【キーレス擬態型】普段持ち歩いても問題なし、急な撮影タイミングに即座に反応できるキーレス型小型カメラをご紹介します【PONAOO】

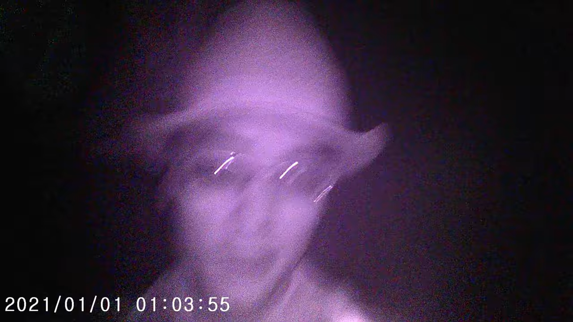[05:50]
映像撮れておりますでしょうかこんな感じでございます操作方法についてはスタンバイモードから赤外線モードを3秒間長押し